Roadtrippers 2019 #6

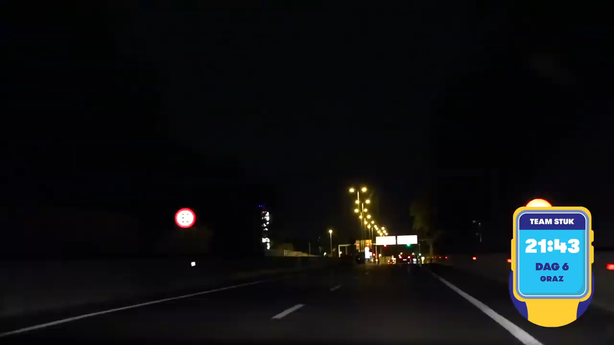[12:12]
Na een lange rit komen de jongens van stuk in het donker aan in de stad Graz.